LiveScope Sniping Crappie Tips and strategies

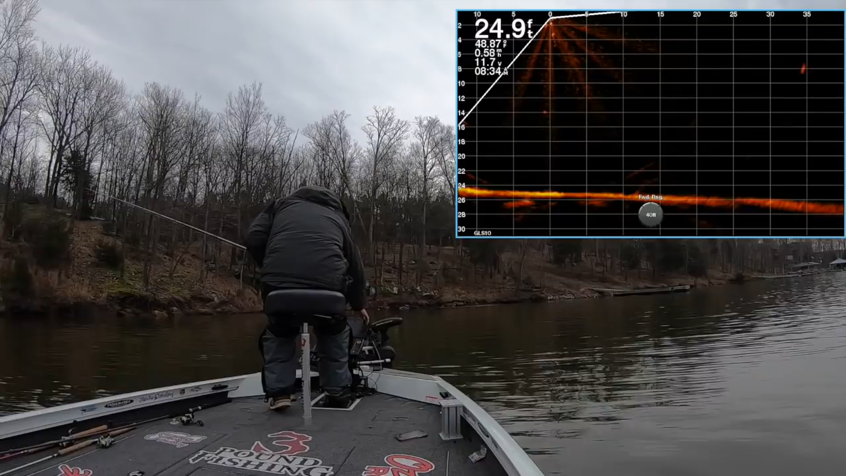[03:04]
On screen: depth 24.9 ft
All right, so at this point I'm not touching my trolling motor as much as possible and if I move it left or right I'm moving it very slow I adjust it. I bring it into 20 feet right there. Here he comes. He's coming right at us again. I'm not messing with my trolling motor
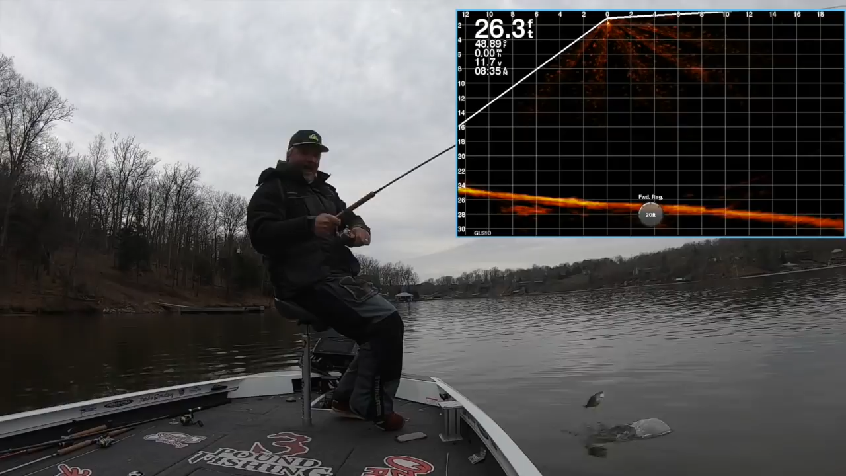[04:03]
On screen: depth 26.3 ft
There he is oh He got off right there, but you saw the whole thing happen and that's that's the whole process that was a that was 11 inch fish so let's see if we can find one more but that's the whole process you're just being as stealthy as you can that's with a 10 footer folks i didn't have to go get a 12 or anything else when these fish are not that spooky you can get away with a 10 footer but you know some people feel more comfortable with the bigger poles and i'm going to definitely be using the 12 and 13s as well but here we go
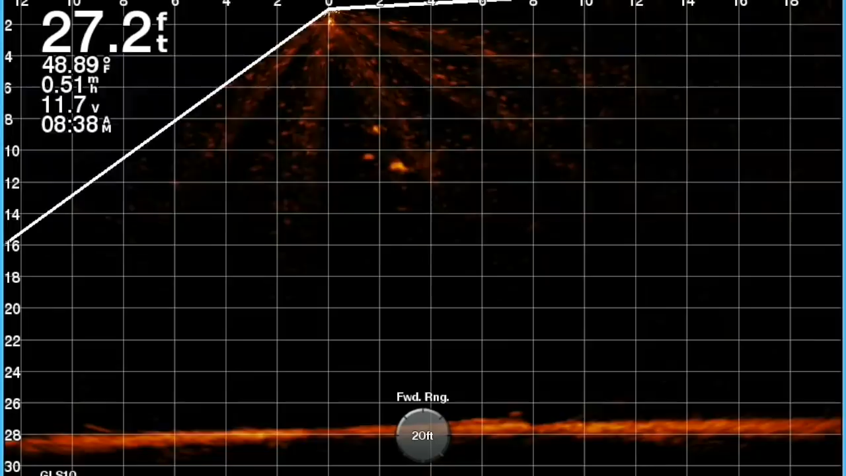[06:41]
On screen: depth 27.2 ft, water 48.89°F, speed 0.51 mph
up in front of it like this one right here slow it up poke your pole out there as far as you possibly can and allow it to catch up now this is where in a 13 footer 12 footer would definitely be an advantage because they can hold it out there farther but it works just the same with the 10 just as you saw right there i
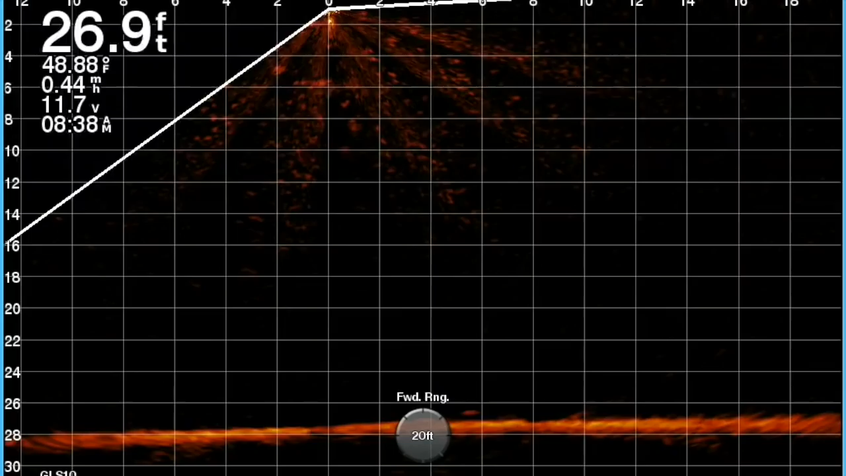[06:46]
On screen: depth 26.9 ft, water 48.88°F
grabbed the fish so this is a great technique to use around spawning areas these fish are